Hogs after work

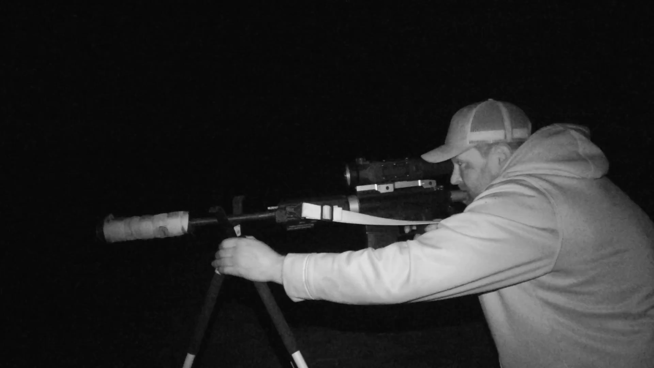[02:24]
Down. I got two down and one hit. He's way over there though. That's what I'm talking about.